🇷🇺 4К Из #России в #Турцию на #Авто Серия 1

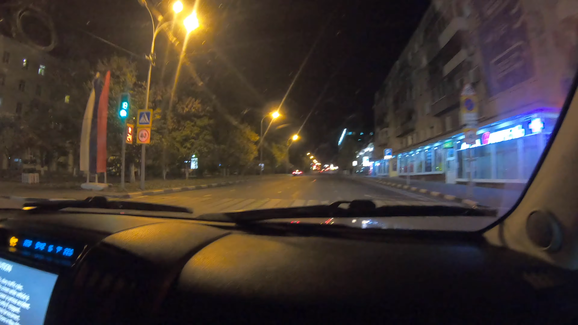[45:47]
Включим подсветочку. А, здесь подсветочка, вот, отличненько. Вот, Дим, приветик. И мы, ребят, приехали в Ульяновск, вот, к Дмитрию.
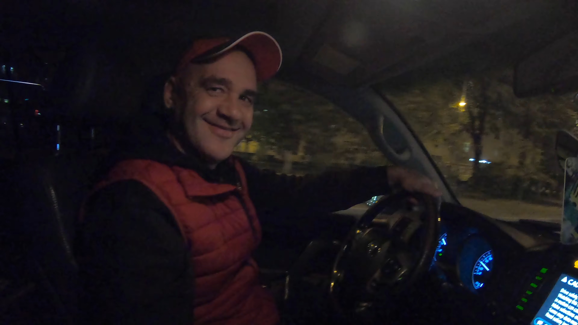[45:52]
В гости. В гости, да-да-да. Сейчас посмотрим, сейчас немножко Ульяновск, вот, Дима прокатит.
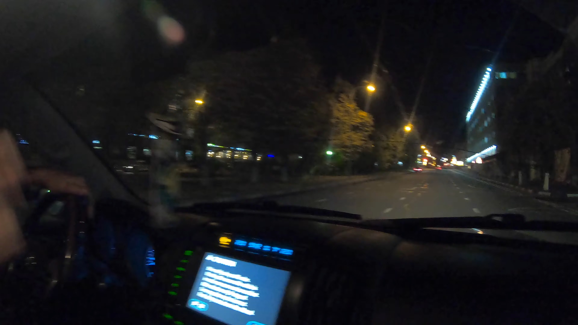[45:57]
Вот это у нас центральная улица. Центральная улица, да, здесь уже? Да, улица Гончарова.
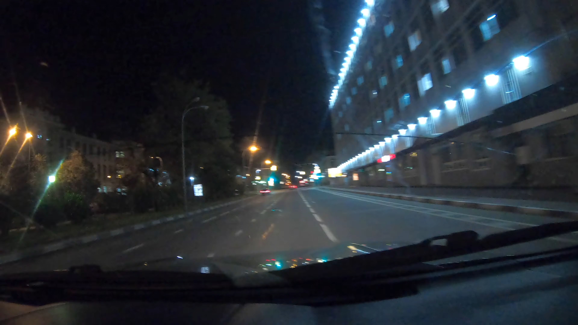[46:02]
Опа, Гончарова. Мы едем на классной машине. 200-й крузак вообще, один из первых моделей, 2007 года, ребята, вообще класс, как едет, просто сказочно, едем вот с такого, как на автобусе. Вот сейчас справа у нас дом Гончарова, вот здесь, есть, да? Такой писатель Гончаров, он родом из Ульяновска и жил в Ульяновске,
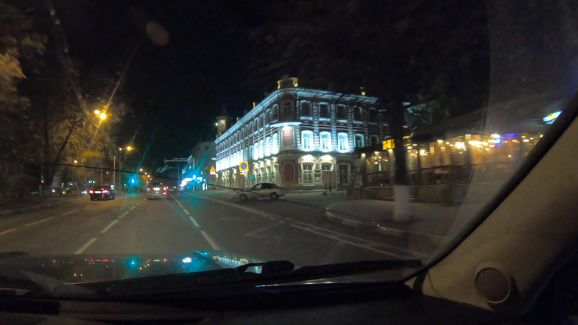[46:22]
он написал такое произведение, как там, роман «Фрегат Паллада», вот это дом Гончарова, это там его музей. Ага.
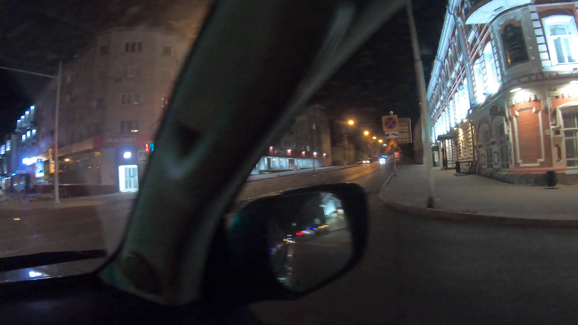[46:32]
И вот тут там часы мы сверху увидели, и вот тут все влюбленные у нас назначают свидание под часами. Под часами, да? А, вот так даже, да? Вообще город пол такой небольшой, да, достаточно? Да, 650 тысяч населения. 650 тысяч. Небольшой провинциальный город, очень зеленый, уютный, благоприятный, да, для жизни. Дим, никогда не был соблазн там куда-нибудь уехать? Нет. Не хотел никогда? Ульяновск очень нравится. У нас тут такая шикарная Волга, да? Завтра вот будет светло. Угу. Посмотрите в Волгу.
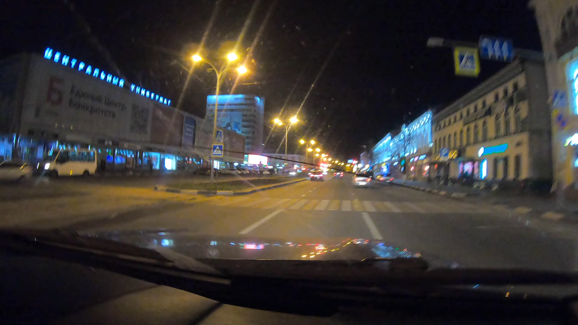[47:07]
Вот у нас самый-самый центр наш. Вот это прям, да? Да. Ага. Вот тут вот пересечение вот улицы Гончарова и улицы Карла Маркса. Все улицы у нас, кроме Гончарова, названы есть коммунистические вождей.
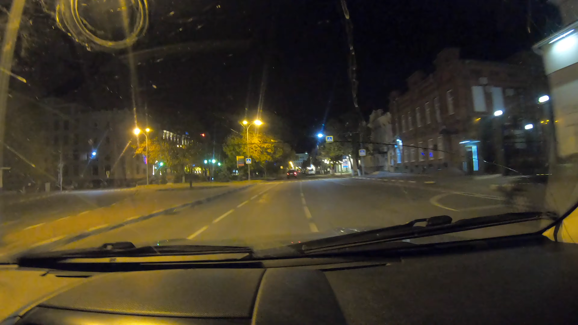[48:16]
Конечно. Уезжают? Конечно. Конечно, уезжают. Вот мы сейчас проедем нашу центральную улицу до конца. Впереди вот здание Центробанка, угу, подсвеченное. И поедем сейчас в сторону нашей реки Волги. Волги, да. У нас Ульяновск расположен в таком интересном месте. У нас протекают две реки. Протекает река Волга, сейчас мы едем в сторону нее, и река Свияга. Свияга еще?
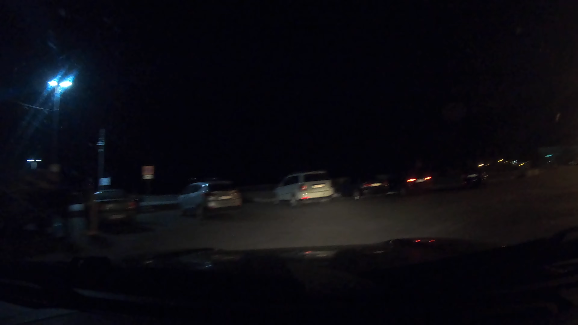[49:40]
Ну да, это вот мы приехали. Вот тут будет... А, ну сейчас тут более не увидим ничего, да? Ну, мы увидим мост. Да.
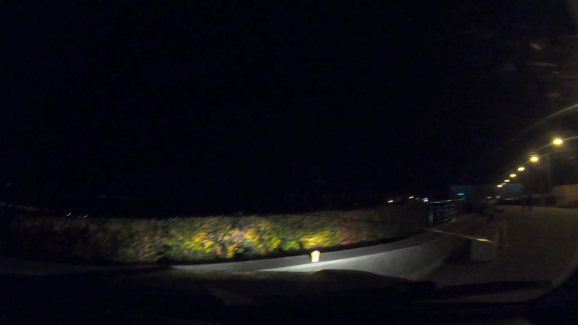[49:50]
Ну ладно, ну, можно, давай не вставай, поехали, наверное. Да, да, да, да. Тут смысла нет, наверное. Интересно, конечно. Здесь тоже самокаты везде, да, гляжу? Да, здесь... да, у нас там интересно. Что тут? Сейчас мы проедем. Вот это у нас Венец. Тут вот на машинах. Венец? Это пешеходная, как бы, зона. к Вине, да, потому что у нас нет набережной на самой реке, потому что река там далеко внизу. Угу. То есть большой склон. И у нас вот это вот Венец, это фактически роль набережной. То есть отсюда очень прекрасный вид на Волгу.
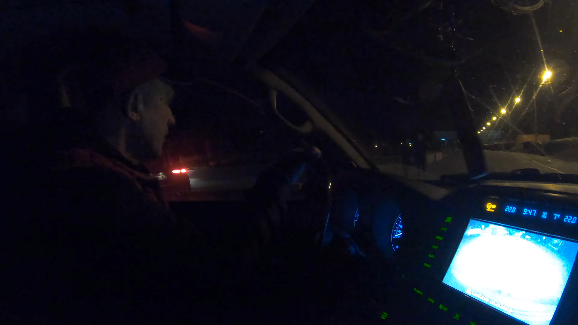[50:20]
Угу. Вот, и вот здесь такая пешеходная зона, где люди гуляют, тут велодорожки.
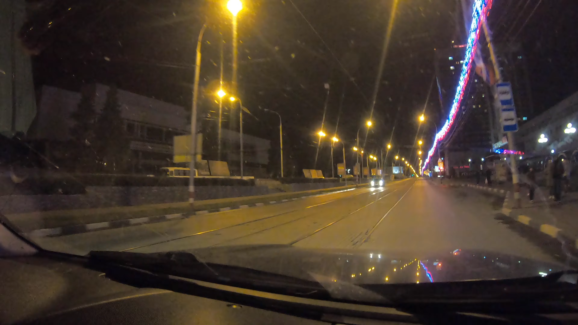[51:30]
Это огромный такой ленинский мемориал. Там под этим мемориалом там несколько домиков, в которых какие-то годы жил Ленин, там как музейный комплекс. И вот этот вот мемориал, вот эту гостиницу Венец, вот там вот у нас мы видим педагогический институт, ну, сейчас университет. Их строили к столетию со дня рождения Ленина. То есть огромный вот этот комплекс, здесь строила вся страна. То есть была огромная стройка. Вся страна даже? Да, да, да. Вот эта вот школа номер один имени Ленина.
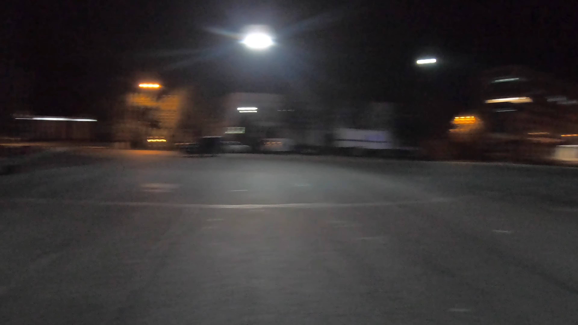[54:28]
Ух, как интересно. Да, сейчас тут. Спортивные штуки, молодежь катается на великах.